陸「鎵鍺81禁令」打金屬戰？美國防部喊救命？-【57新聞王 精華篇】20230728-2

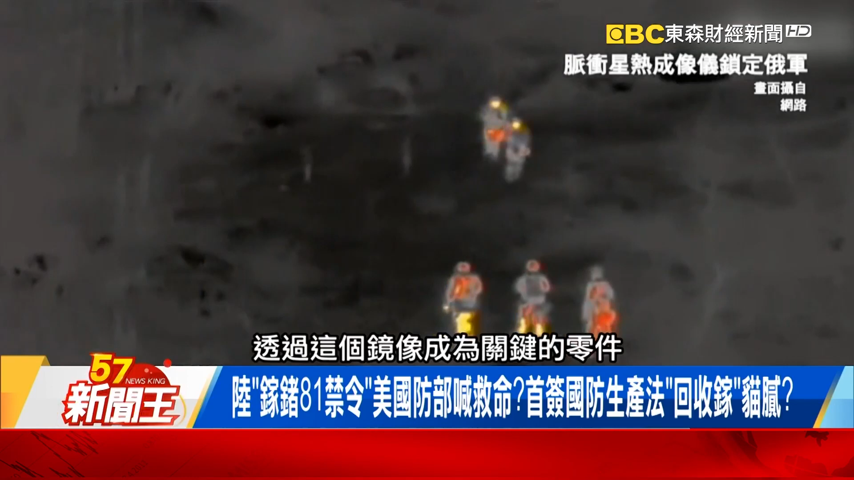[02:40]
鏡像成為關鍵的這個零件所以呢 加根褶你看 這是高端的國防武器你我用
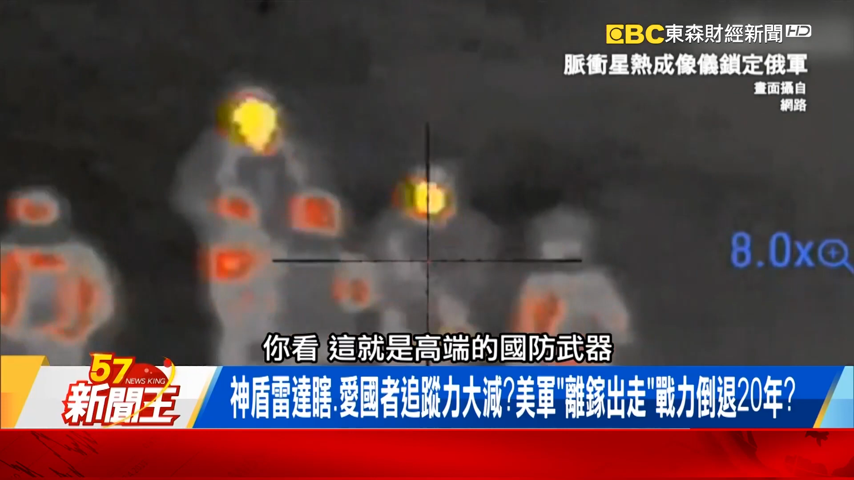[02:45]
不到啊對 導播現在給大家看這個畫面有沒有這是會用褶來做鏡頭按摩摩 但是它就打很準